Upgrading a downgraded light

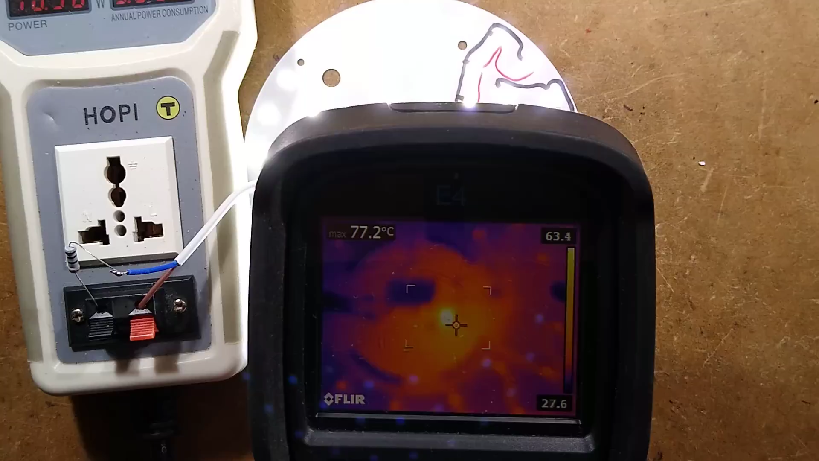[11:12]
On screen: max 77.2°C
It's showing a temperature of about well 77 degrees The current is stabilized about 10.5 Watts well, the power is stabilized at 10.5 watts and the temperature is kind of dropping this Well, it's hovering I suppose 75 77 degrees roughly It's kind of that maybe is itself a regulating Position its temperature. Well, that's kind of interesting Um So I suppose that is a fix the other fix we can do here.